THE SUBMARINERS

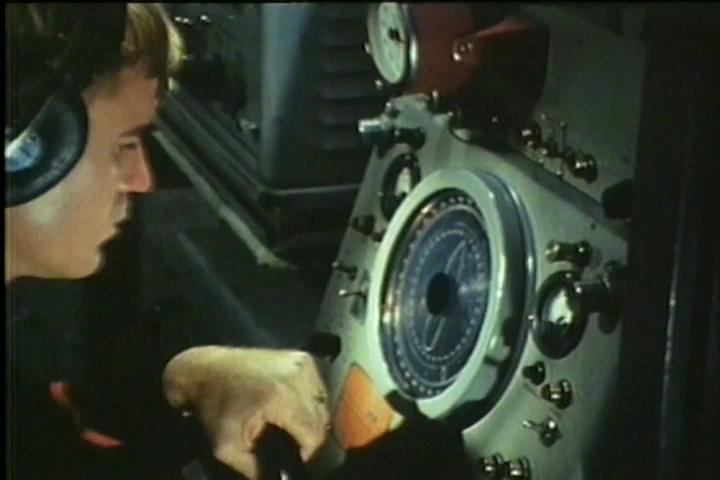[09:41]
This is sonar, the underwater eyes and ears of the submerged submarine, product of one of the most intensive development programs of the post-war years.